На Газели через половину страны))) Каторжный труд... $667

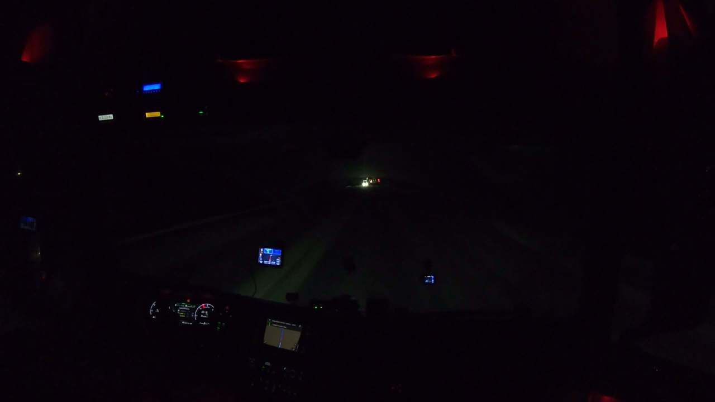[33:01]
По идее, наш рабочий день сейчас должен закончиться. 30 километров до Кургана. С правой стороны. Вот она, эта стоянка. Я, правда, ни разу здесь не ночевал. Обычно всегда ночевали на Сибирских воротах. А это дальше. Это еще километров 10-15, наверное.
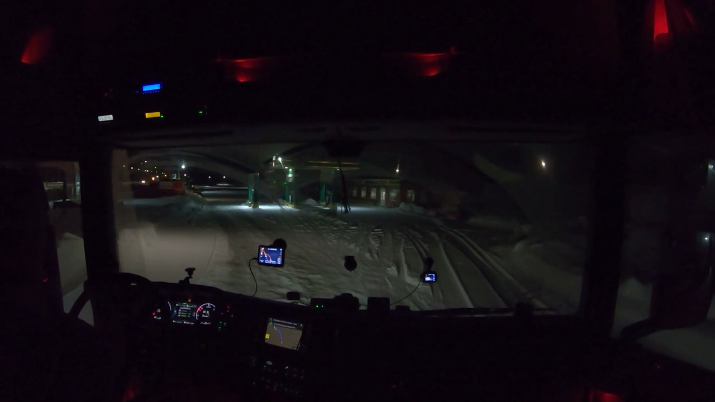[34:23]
Готовьтесь к праву. Вот тут через 200 метров. 200 метров. Поверните направо. Ну я тут ни разу не ночевал. В общем-то, еще место на стоянке свободное. Сборщик Дани.